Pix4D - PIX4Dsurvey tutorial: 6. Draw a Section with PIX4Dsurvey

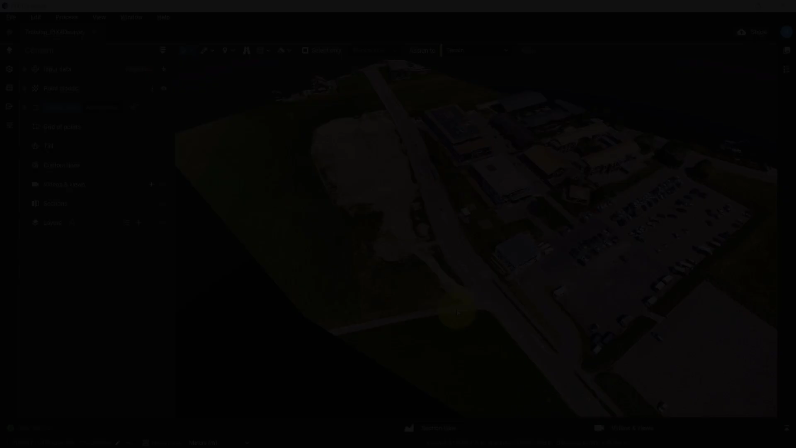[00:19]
To use the section view, we need to have a PIX40 Survey project open in the interface. In this example, I will demonstrate a section using a stockpile.
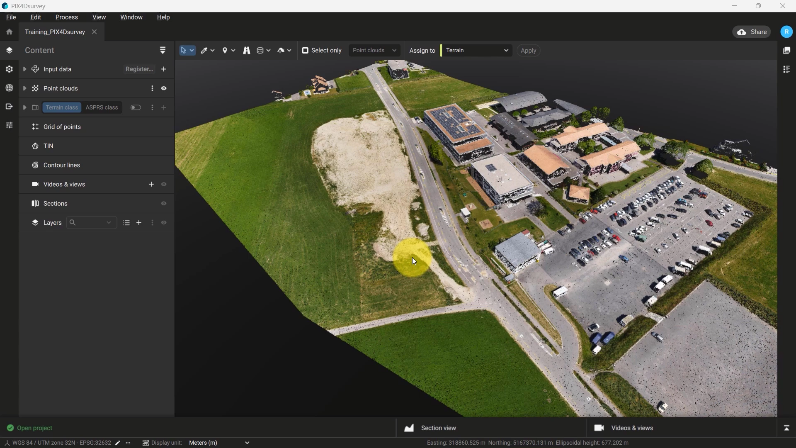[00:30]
Once you have centered over the area or feature of interest where you would like to create a section, move your cursor to the bottom center of the user interface and click on the tab that says Section View.
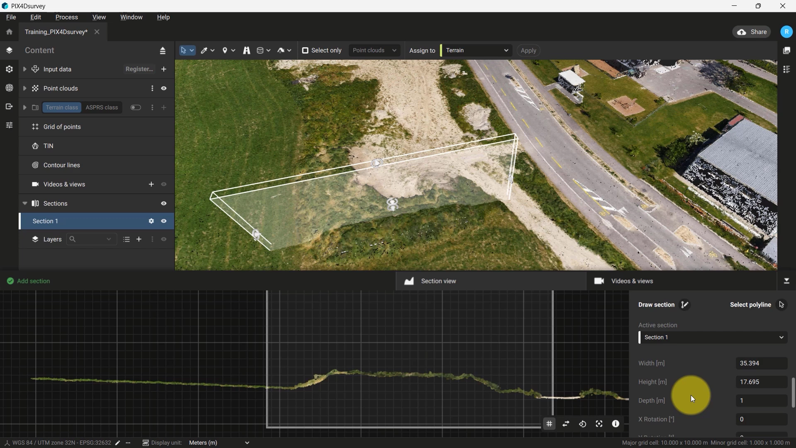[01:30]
Changing this number allows us to create a profile representative of what we want to observe. Alternatively, we can change the depth, width, and height by clicking and dragging the icons in the interface.
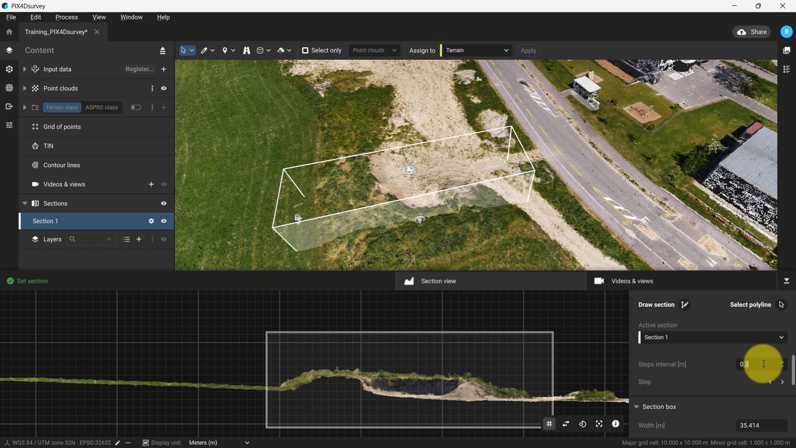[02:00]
This allows us to view our model in a cross-sectional view across multiple iterations in steps, instead of having to redraw numerous sections across our dataset. For this example, I will use an interval of 2 meters to display how the section we have created moves across this dataset according to the interval. Once you have defined your interval step,
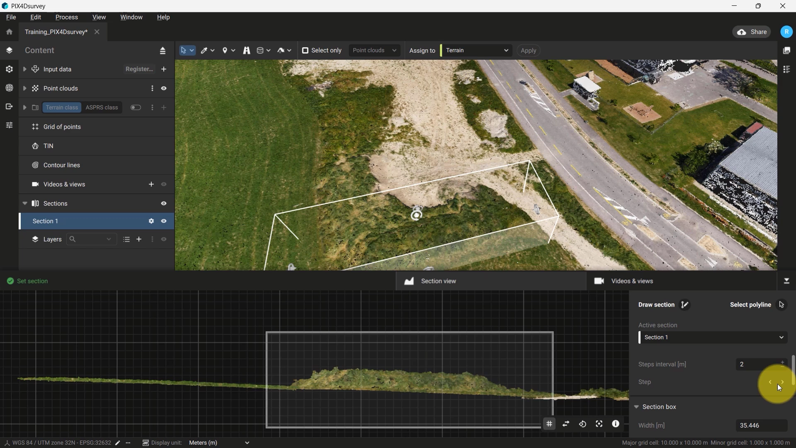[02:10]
click the arrow icons and see how the section moves to the next interval across the point cloud. It is possible to add multiple vertical and horizontal sections to a Pix4D survey project.